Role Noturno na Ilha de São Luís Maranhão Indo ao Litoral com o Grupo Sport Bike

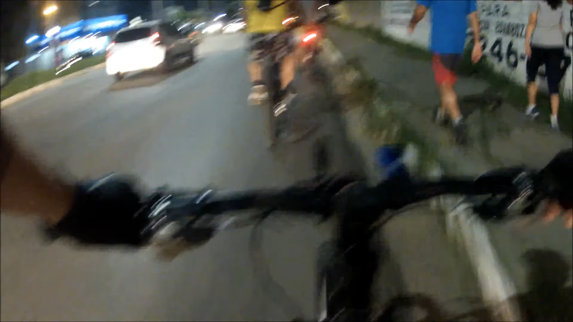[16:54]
Vamos ver, vamos atravessar a rua mesmo. Direto, né? Direto. Cuidado com o carro aí, ó. Vem aqui. Vem.